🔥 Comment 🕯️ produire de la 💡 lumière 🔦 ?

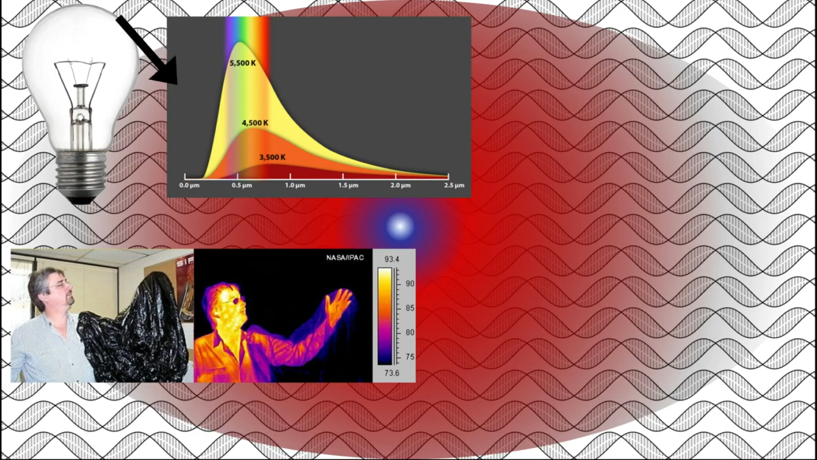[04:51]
il finira même par émettre de la lumière visible, principalement rouge. Ce phénomène est facilement observable par exemple lorsqu'un forgeron chauffe du métal pour pouvoir le travailler.
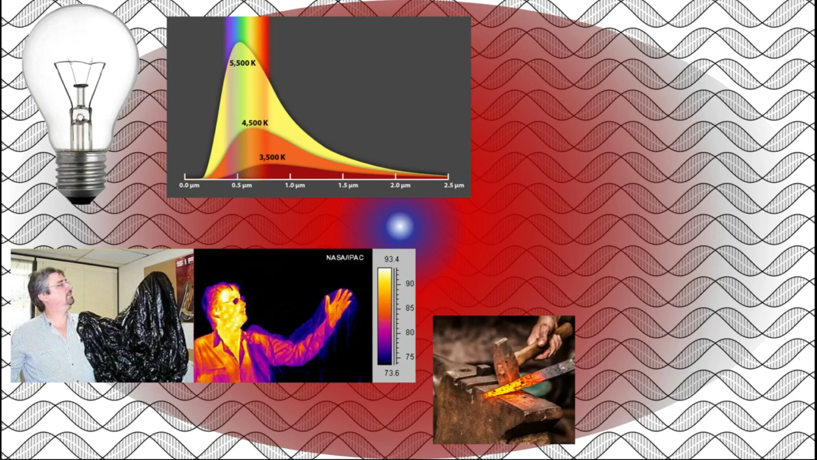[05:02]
C'est donc sur ce principe que fonctionne l'ampoule à filaments, appelée également ampoule à incandescence. De l'électricité est envoyée dans le filament, le faisant par effet joule chauffer fortement, générant ainsi de la lumière. Différents métaux sont utilisés, plus ou moins résistants à la chaleur, permettant d'obtenir des lumières plus ou moins blanches.